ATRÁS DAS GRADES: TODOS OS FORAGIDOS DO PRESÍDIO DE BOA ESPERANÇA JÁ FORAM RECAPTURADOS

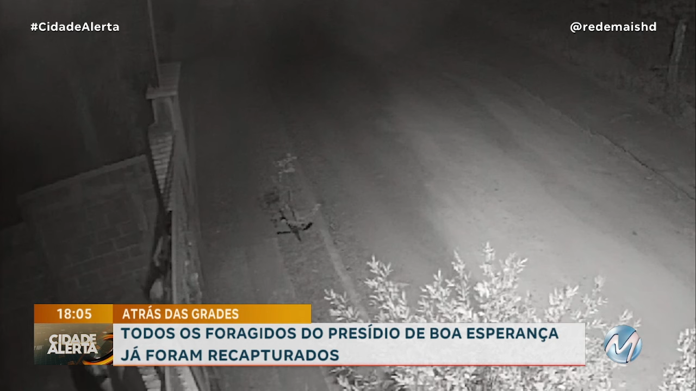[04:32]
Os sete detentos conseguiram escapar do presídio, e a suspeita é que eles teriam feito um buraco na parede de uma das celas da unidade. Os criminosos pularam o muro e tiveram acesso à rua. Câmeras de segurança registraram os foragidos pelas ruas da cidade. Logo após a fuga, eles tentaram roubar um carro que estava estacionado nas proximidades do presídio.